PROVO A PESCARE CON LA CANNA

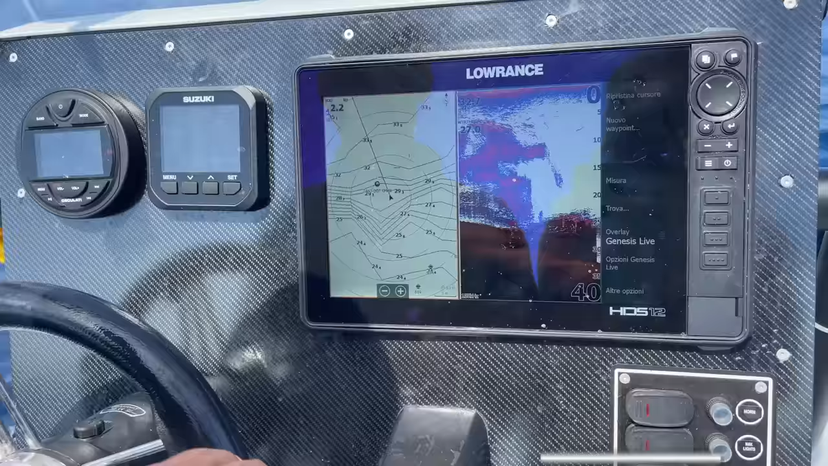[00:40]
L'evento è stato supportato da Lorenz, per intenderci il brand che mi ha fornito l'ecoscandaglio che utilizzo per pescare a bordo di Fracassa.